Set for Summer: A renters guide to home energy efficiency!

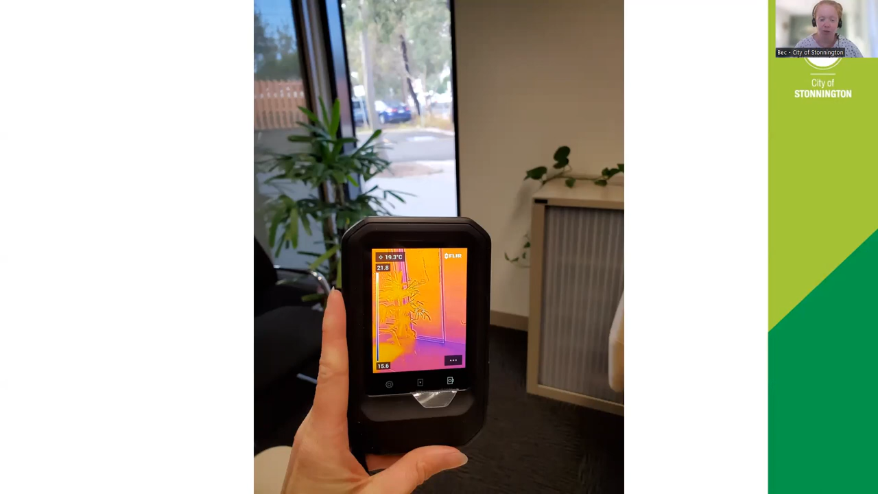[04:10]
On screen: spot 19.3°C
That sort of thing. And it works really well if you have either, like, a very hot or a very cold day. And the inside temperature is, like, much more pleasant because you can see the difference in the two temperatures. So, you're thinking, this is great, but how exactly do I use this?